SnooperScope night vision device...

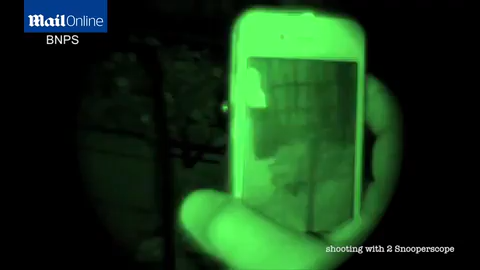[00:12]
Snooperscope enables you to see in low light conditions and in total darkness.
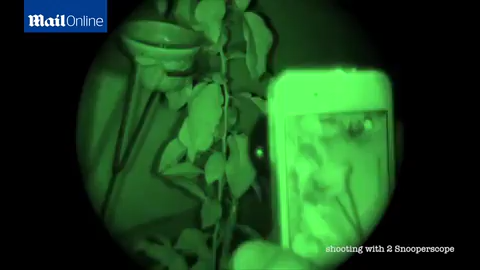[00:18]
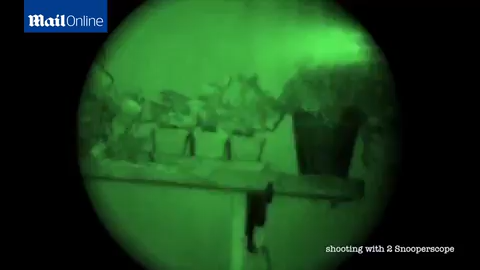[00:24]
Use Snooperscope to study the behavior of small nocturnal animals in total darkness.
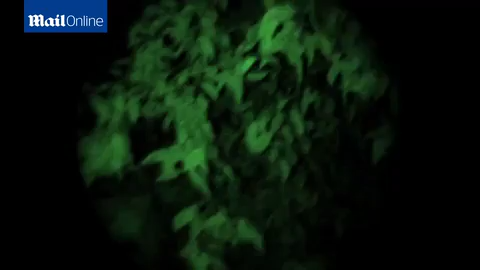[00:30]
Snooperscope is my night vision device. Easy to install and easy to use.